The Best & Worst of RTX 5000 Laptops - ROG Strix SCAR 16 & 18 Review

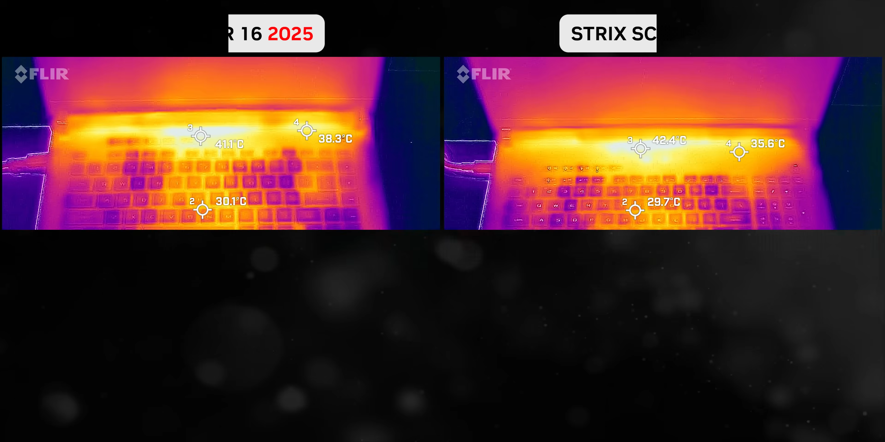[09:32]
temperatures are pretty decent too with all of the hot zones pushed nicely away from the main typing zone and palm rest area
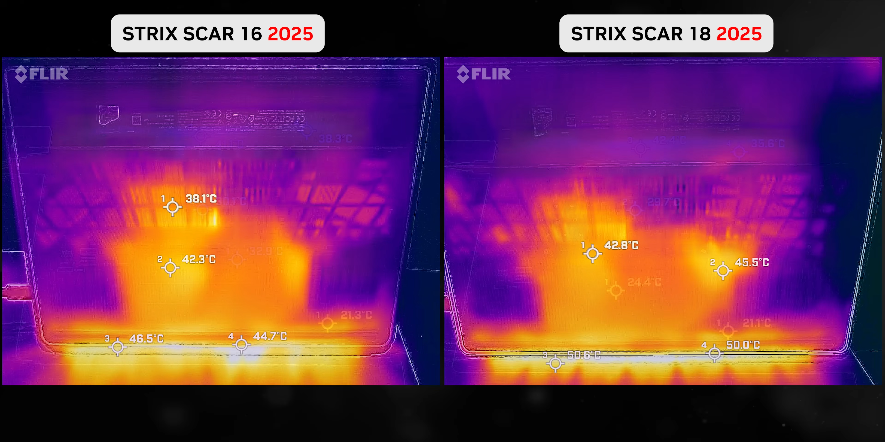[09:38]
though again the 18 inch version fares better than the more compact one and a lot